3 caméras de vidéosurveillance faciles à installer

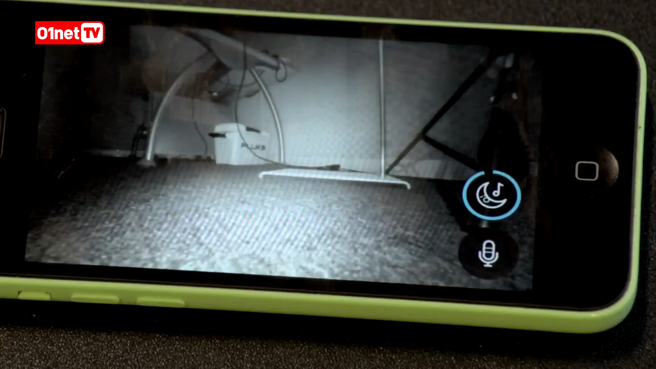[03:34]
la qualité de l'air ambiant et vous envoyer des notifications lorsqu'il est temps d'ouvrir la fenêtre et elle fait également babyphone pour surveiller un bébé et même